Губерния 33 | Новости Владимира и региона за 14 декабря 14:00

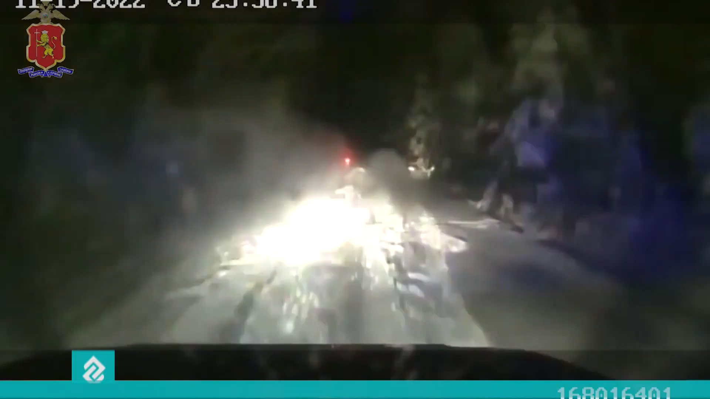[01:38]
Во время патрулирования в поселке Красная Горбатка сотрудники ДПС остановили отечественный внедорожник.